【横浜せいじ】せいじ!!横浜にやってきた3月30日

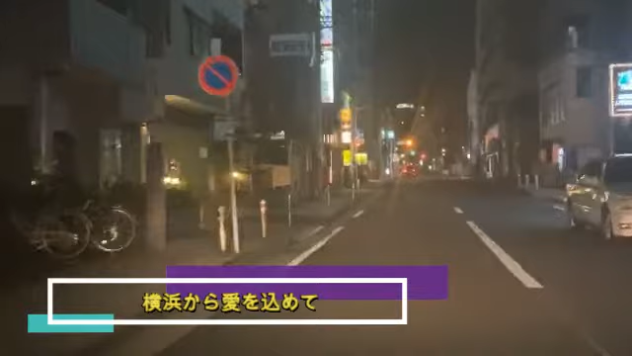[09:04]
ほらこれ横浜ですよこれちょっとあれ吹くかちょっと汚いなこれレンズだ
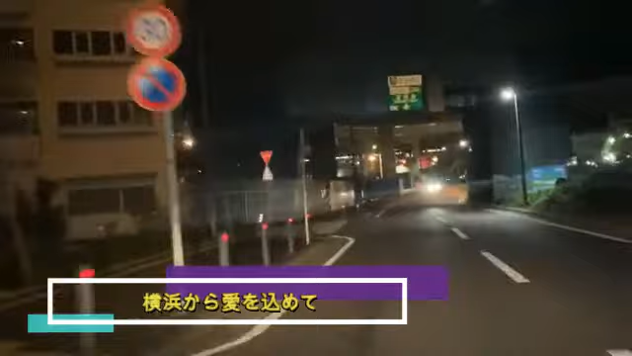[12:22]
全然いない深夜だといやいるでしょ人全くいないですよこれ中華街あと3分で着きますけどこれ車がそうそうそうこれがこれが今のこれ横浜ですよ店もやってない嘘でしょやっぱりコロナの影響なんですかそれ